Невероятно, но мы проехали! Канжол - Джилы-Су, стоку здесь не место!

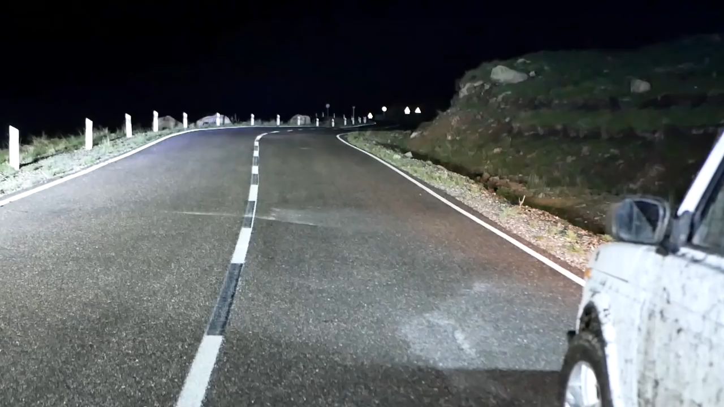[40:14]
Милый асфальт. Как долго мы к тебе добирались. И наконец-то мы здесь. 10:30 ночи.